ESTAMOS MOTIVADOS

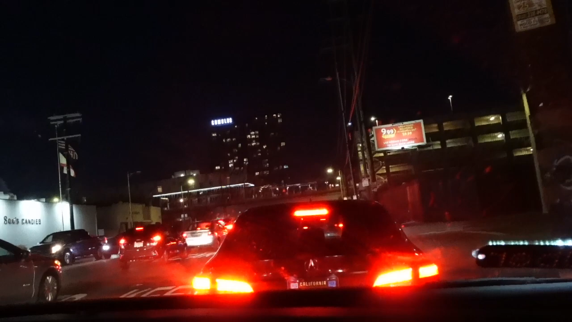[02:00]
So it's gonna be 5:38 right now. Ajá. Ya. Pero va a anochecer más rápido. Yeah, I know. Va a anochecer, a bueno. A las 5:38 va a estar oscuro. Va a estar oscuro, ajá. Bueno, aquí andamos, venimos aquí a Target a traer unas cositas. Y miren cómo está el tráfico, señores.